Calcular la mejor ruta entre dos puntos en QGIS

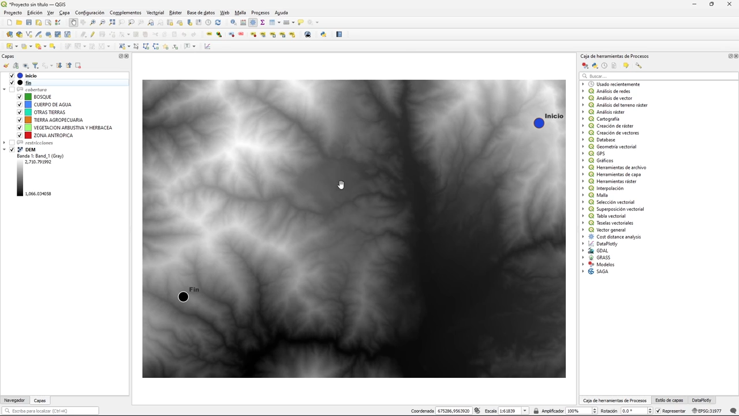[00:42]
Simplemente voy a crear un mapa de sombras o un hill shade, acá en la caja de herramientas de proceso, como capa de altitud sería el DEM, le damos ejecutar y aquí tengo la topografía.
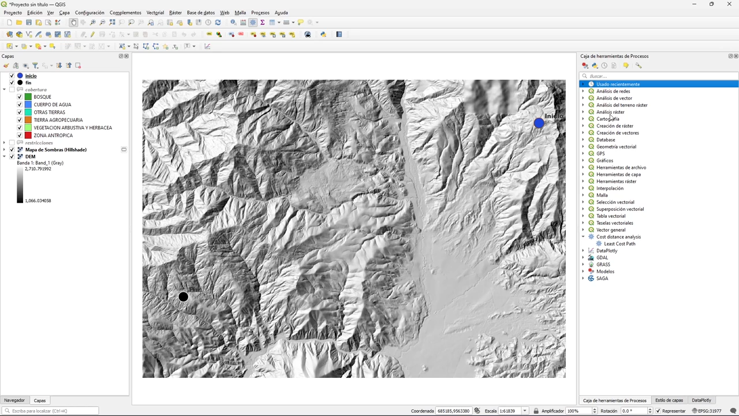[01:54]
con menor pendiente y le vamos a asignar a los lugares más escarpados o más inclinados un valor de 9. Es decir, le vamos a decir al software por favor no pases por los lugares más empinados. Entonces vamos acá en la caja de herramientas de proceso, buscar la herramienta pendiente, hago doble clic en pendiente.